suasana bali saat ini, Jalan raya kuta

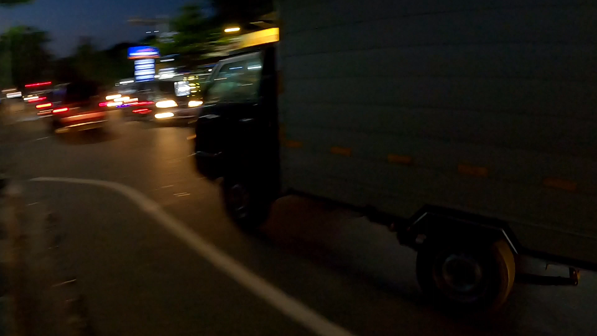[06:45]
Ini ada Best Western masuk ke dalam sana.
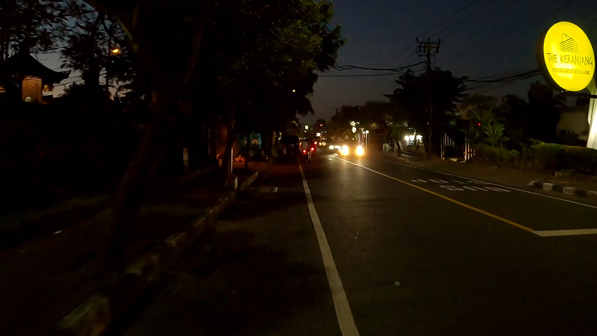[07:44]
Di depan sana ada pabrik kata-kata Jogger. Ini ada mie gacuan, mie pedas nomor 1 di Indonesia. Ini yang ada di cabangnya di Jalan Raya Kuta. Ini ada Mixue juga. Ini Pink Rempong, Pink Tempong, ramai juga hari ini.
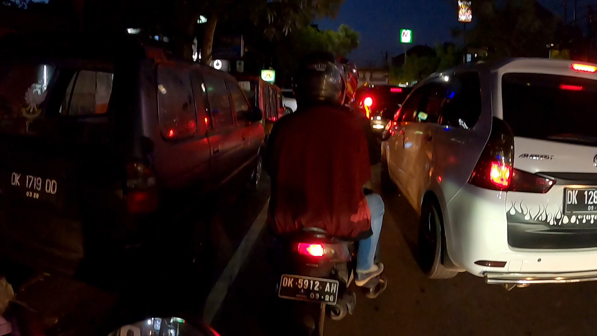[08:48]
Ada lumayan juga macet ini karena bertepatan dengan liburan Hari Raya Idul Fitri.
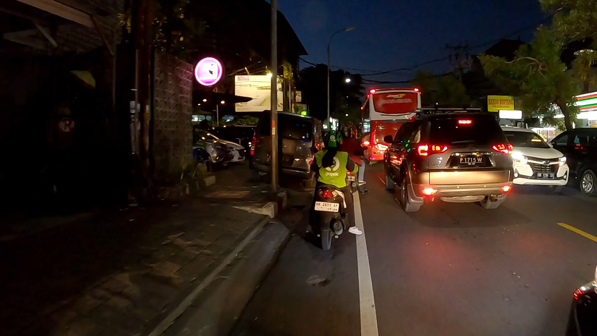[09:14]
Ini J Hotel, ramai juga di sini.
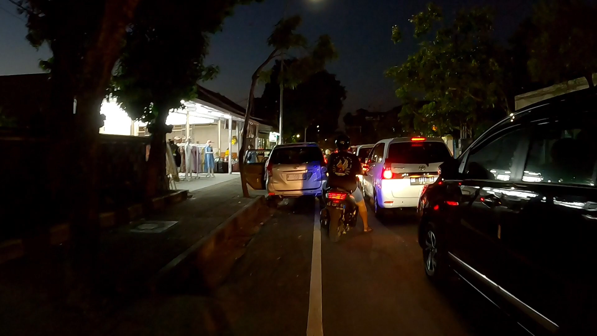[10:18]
lumayan juga di sini, kendaraannya padat di Jalan Raya Kuta.
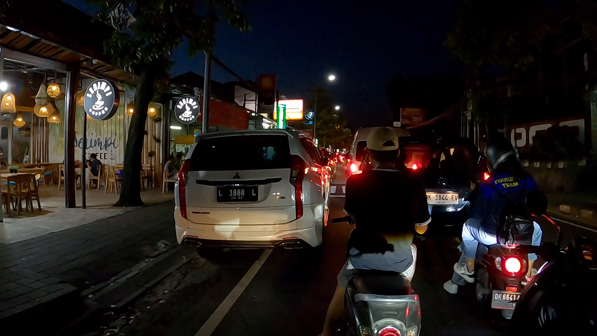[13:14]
Ya, seperti inilah situasi Kuta saat ini di masa liburan. Ini baru di Jalan Raya Kutanya, kita belum tahu di tempat lain di Kuta, seperti di Jalan Raya Legian dan di Jalan Pantai Kuta, apakah sama macetnya seperti ini, kita juga kurang tahu.
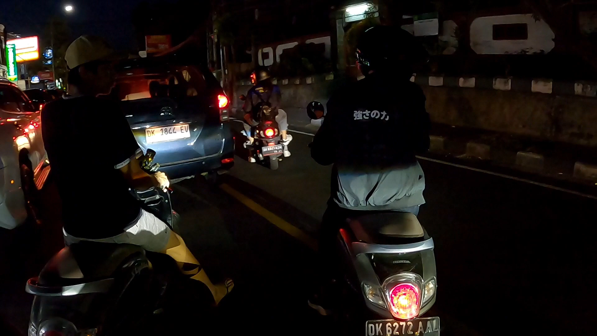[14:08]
Kita akan coba untuk jalan melalui jalur kanan, mudah-mudahan kita bisa jalan.
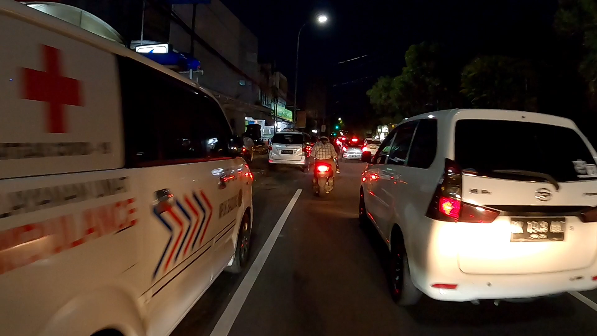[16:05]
Nah, di depan ini adalah persimpangan menuju ke Pantai Kuta, Jalan Pantai Kuta. Kalau ke kiri ini menuju ke Bakung Sari, itu menuju ke Kuta.
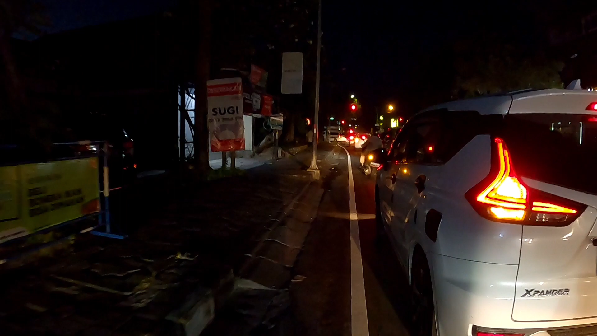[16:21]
Jadi sepertinya banyak kendaraan yang menuju ke sana juga. Tapi kita akan lurus.
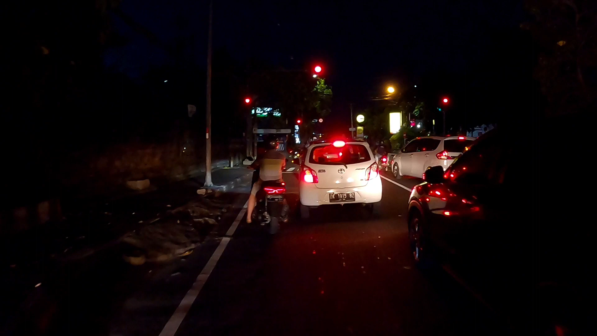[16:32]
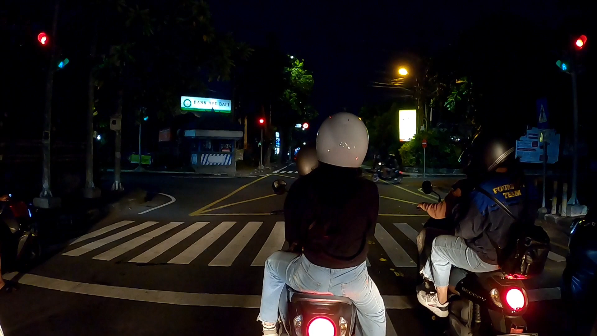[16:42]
Oke, kita akan lurus.
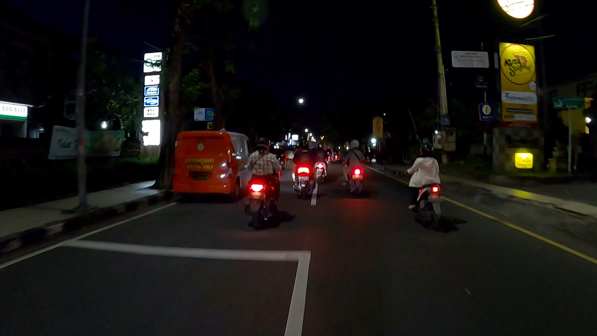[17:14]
Nah, ini pasar Kuta. Ini pasar tradisionalnya. Terdapat juga kuliner-kulineran sini. Ini seperti soto, ada sate, ada macam-macam ada sini. Ada gulai, ada lawar, ada mie ayam, bakso, dan lain sebagainya.
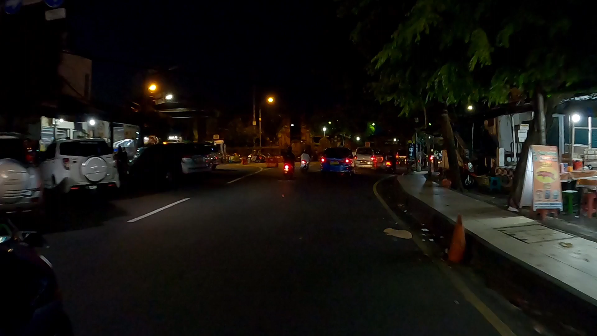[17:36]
Itu jalan satu arah, itu juga menuju ke pantai.
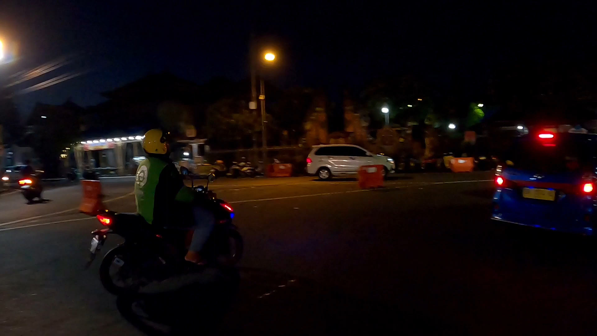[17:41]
Tapi untuk kendaraan tidak bisa sendiri.
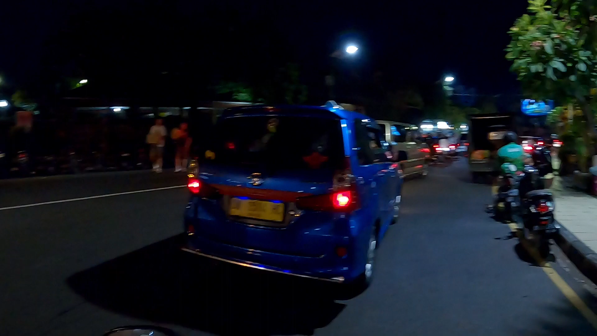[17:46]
Oke kawan, jadi seperti itulah jalan-jalan singkat kita hari ini di Jalan Raya Kuta.
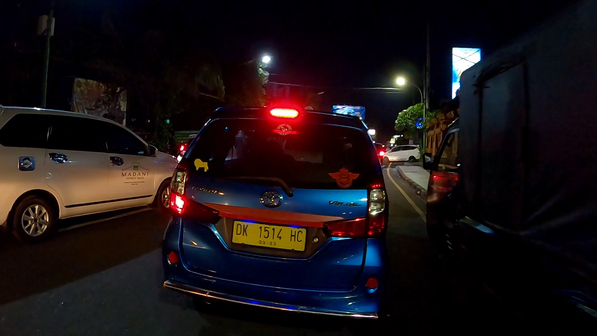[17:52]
Lumayan macet. Jadi semoga bermanfaat informasi hari ini.